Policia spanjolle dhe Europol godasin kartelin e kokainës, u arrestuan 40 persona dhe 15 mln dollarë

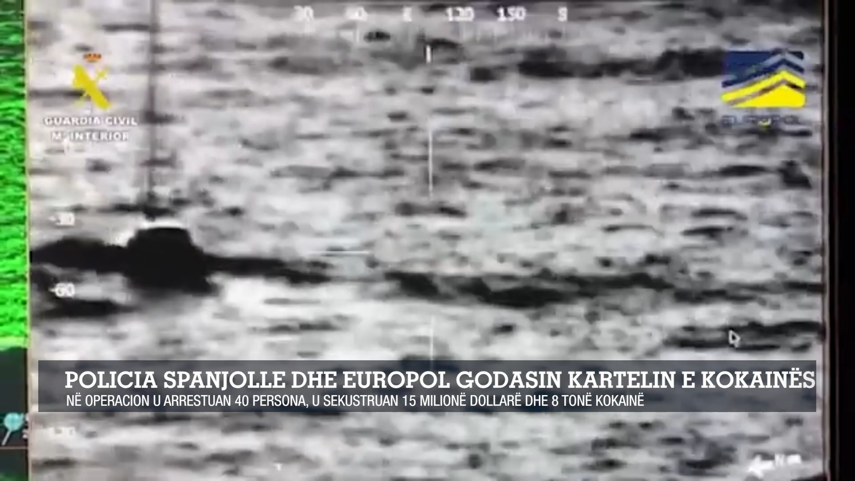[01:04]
dhe një varkë me 700 kg kokain
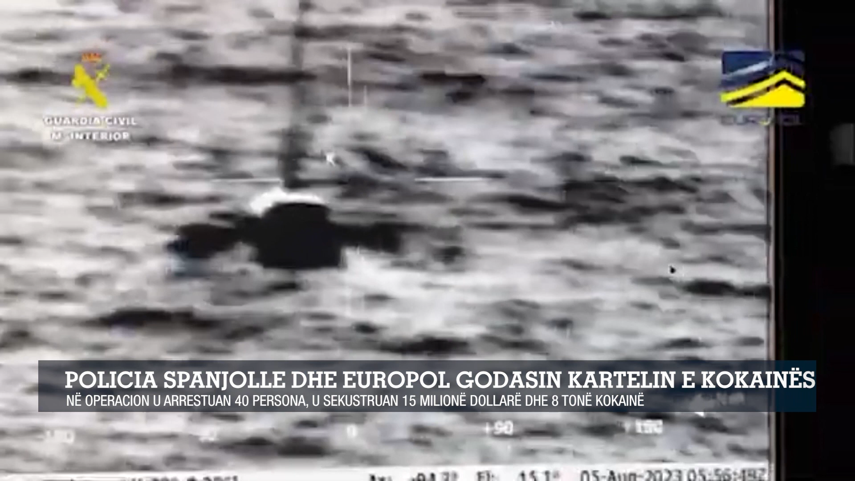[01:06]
në bordë dhe një ekupaj e Italo Kratë të tili u kap në afërsit e ishveve Kanarje,